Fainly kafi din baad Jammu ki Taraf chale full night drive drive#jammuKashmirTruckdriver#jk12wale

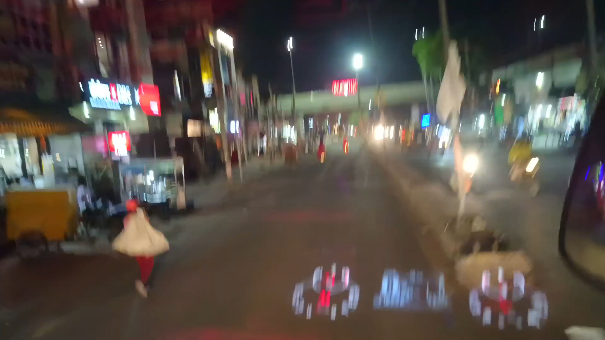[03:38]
तो गैस फाइनली हमारी गाड़ी लोड हो गई अब अब उपर वाले का नाम लेकर निकल
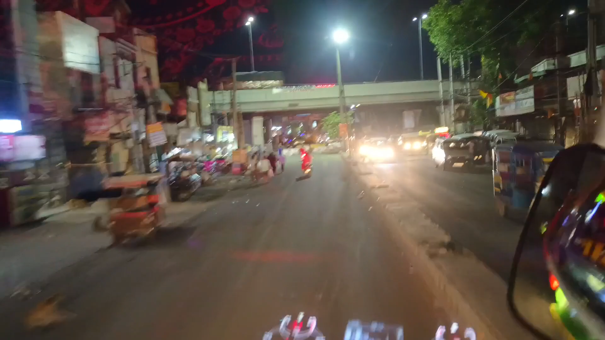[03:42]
रहे हैं बस वह रास्ते में दिक्कत ना आए तो यह फलाई अब ब्रीज अब यहां से
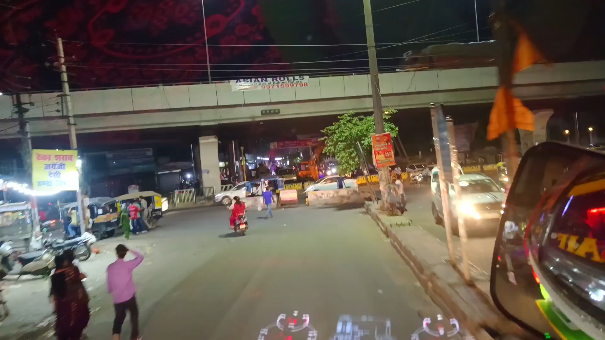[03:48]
हम गूम के ब्रीज के नीचे से कहीं गाड़ी निकालेंगे उस साइड में करना है पर
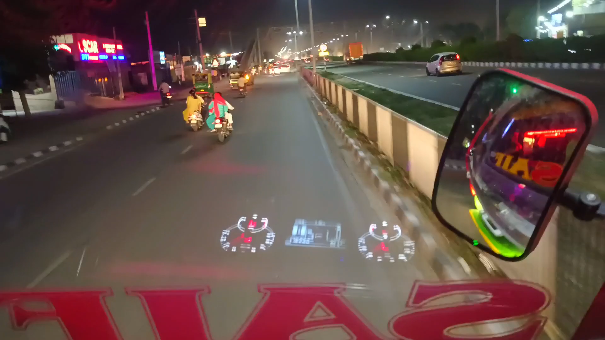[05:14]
कि नौबज गए we ऑठ पोरे आथ बज गेड़ान निकले यहां से
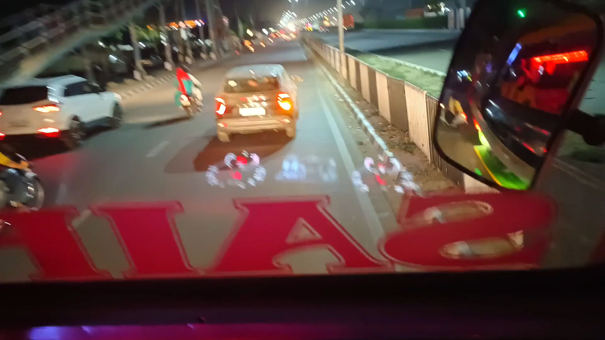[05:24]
अब देखलो कारवाला कैसे आस एसते पाटक की और आहा है अपाम निकले कैक खेच ले भाई केच ले हाँ ऐससे ऑठा़ हे योरिया द कल से यूरिया ही नहीं मिल रहा है जो हम दून रहे हैं वो मिलती ही रहा है टाटा के जंसी मिल जाए को वहीं से ले लेंगे दो बाल्टी
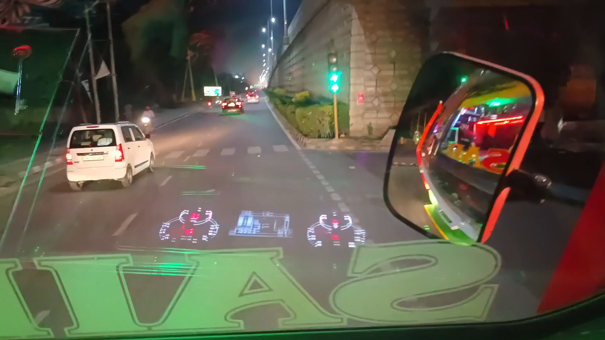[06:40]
है कि एक किलोमेटर टोल प्लेजर है इस
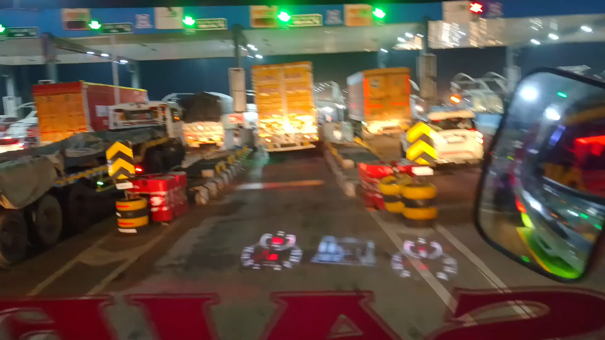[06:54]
टोल प्लेजर को हम 24 गिंटे मैं तीन बार अप डाunn कर लिए गाईस इसा
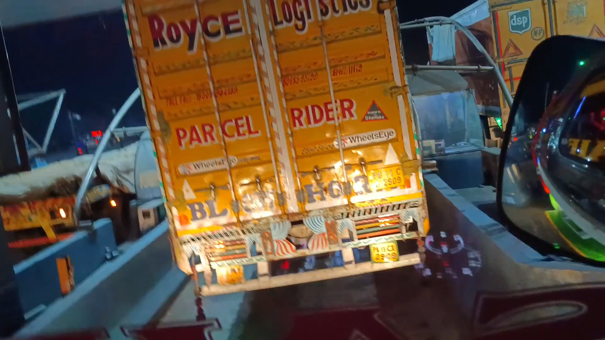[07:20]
के अंदर अंदर आओगे तो टोल आफ लगता यह टोल नहीं लगता यह पूरा ही लग जाता है पता
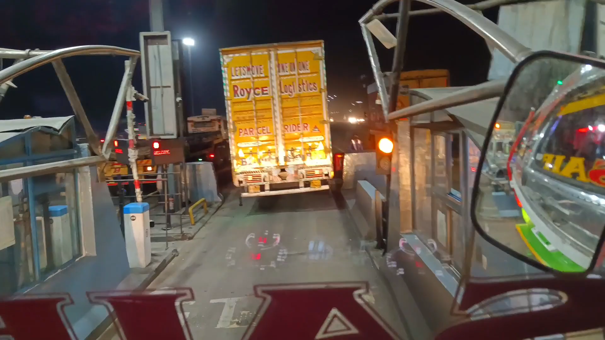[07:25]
नहीं क्या सीन है चले चुकले पर आ